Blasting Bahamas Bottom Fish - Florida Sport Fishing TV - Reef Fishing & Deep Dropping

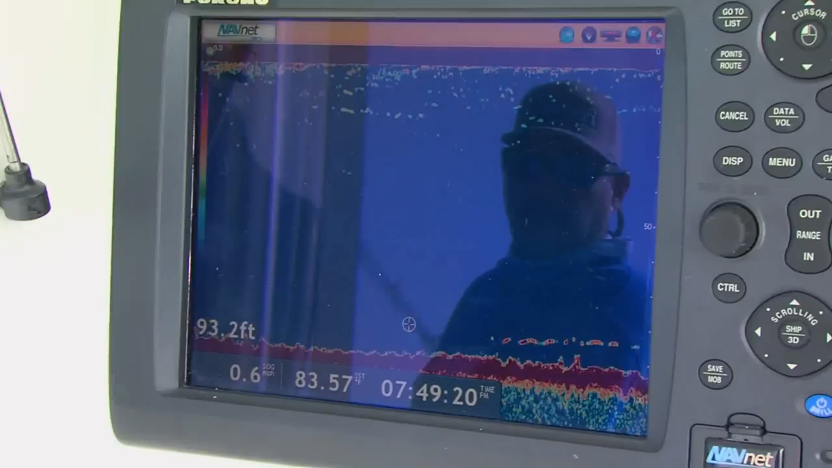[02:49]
On screen: depth 93.2 ft
Look at that fish right there on the bottom, Boone, right off the bottom, 5 feet, some nice readings.
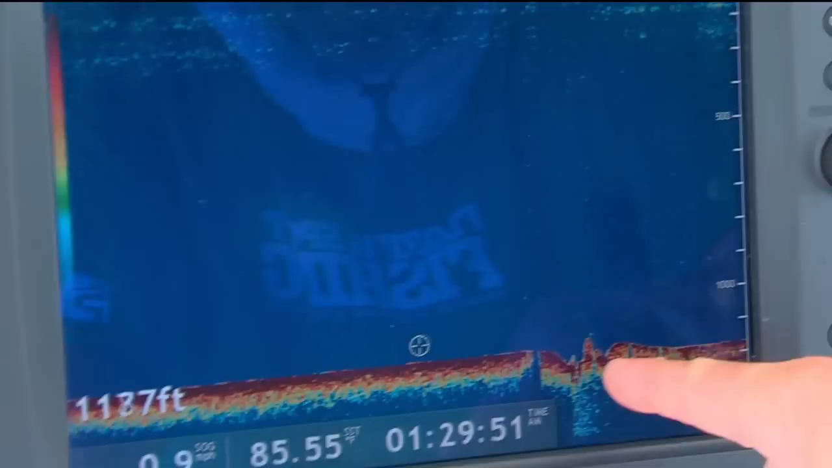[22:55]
You'll notice that's literally a 50-foot drop, then a peak, then another little valley.
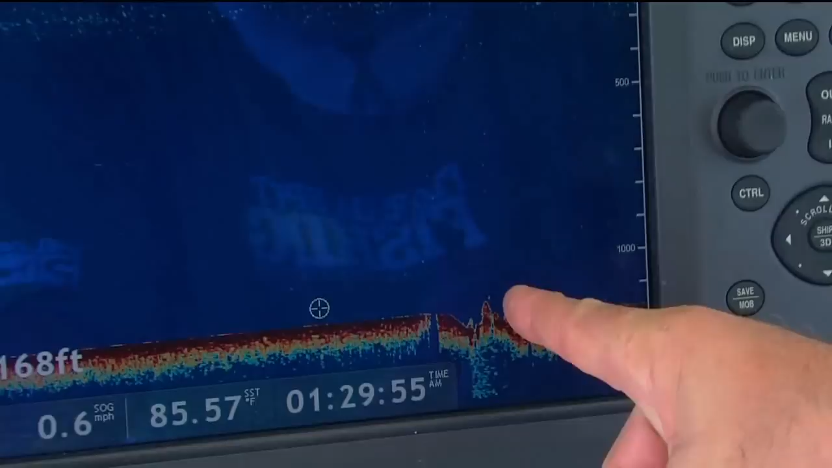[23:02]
On screen: water 85.57°F, speed 0.6 mph
It's right, and then that little white dot right there is actually a fish.
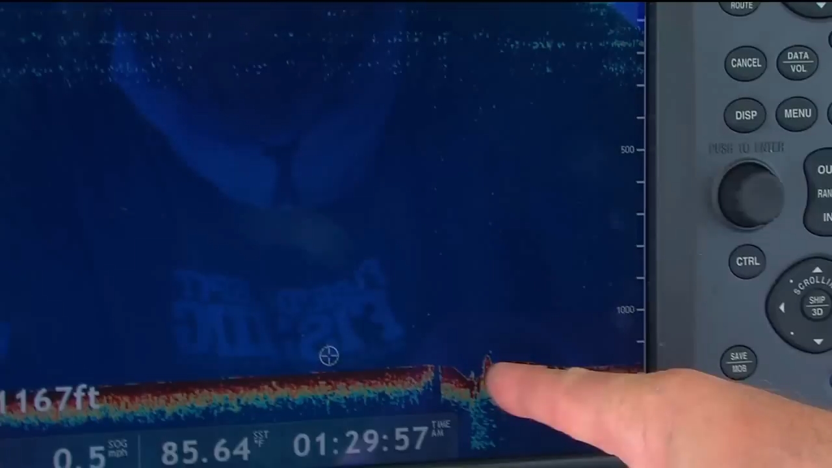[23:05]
On screen: water 85.64°F
That's how powerful this Furuno machine is. You can actually read a single fish more than 1,100 feet below the surface.